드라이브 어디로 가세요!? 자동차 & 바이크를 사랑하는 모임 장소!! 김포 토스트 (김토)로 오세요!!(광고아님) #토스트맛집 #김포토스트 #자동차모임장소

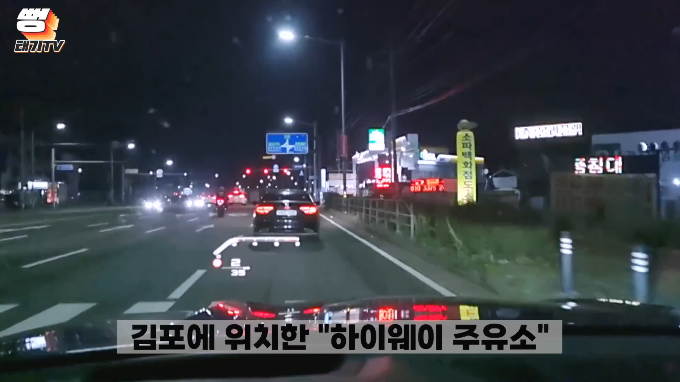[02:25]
아, 여기 김포 하이웨이라는 주유소인데, 와, 고구려 진짜 비싸긴 하다. 어쩌겠어, 넣어야지. 아, 너무 비싸네.
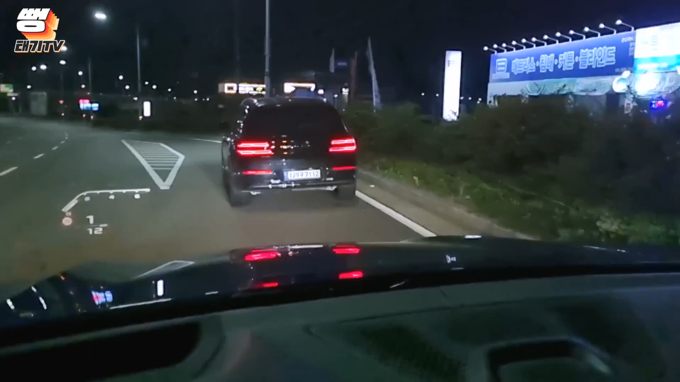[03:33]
이 형도 여기 있네. 갑시다, 인천 솔라 가드니.